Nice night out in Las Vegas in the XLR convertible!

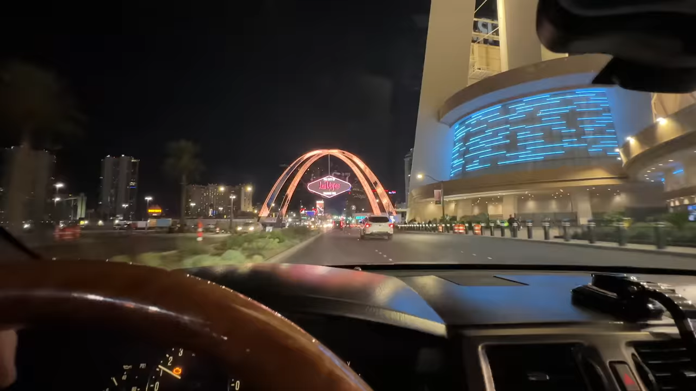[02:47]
I love this thing. Look at this. Welcome to Las Vegas. Thank you. We are leaving Las Vegas.
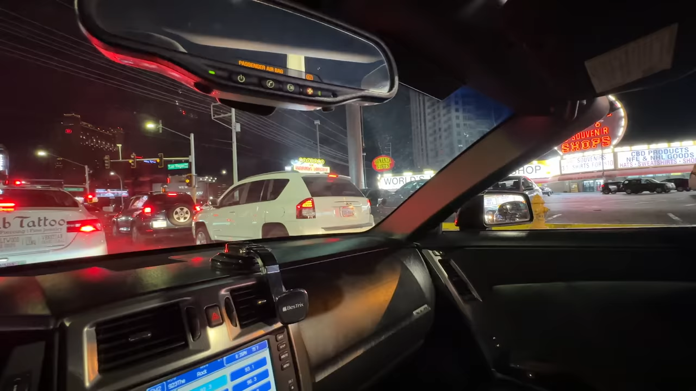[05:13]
There's this black dude with, like, a baseball bat on this corner. Oh, yeah. Have you ever seen that video? Yeah, I have. And he runs out to right here where I'm sitting. Right.
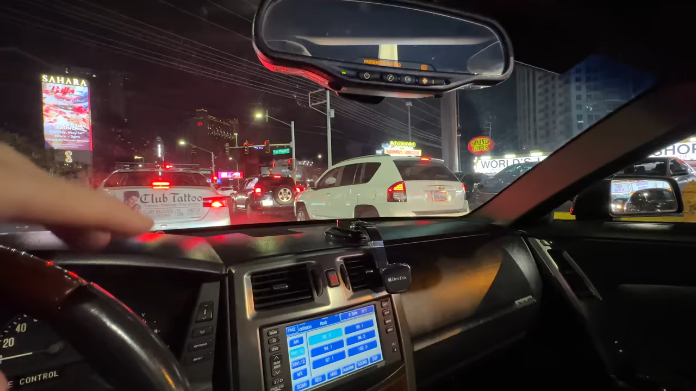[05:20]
And starts beating the shit out of everybody's car. There's, like, a lady in a PT Cruiser or some kind of little car. And he just starts smashing up our windows. He's, like, crazy. Didn't we see it one time? We were in the red, uh, the red Cadillac.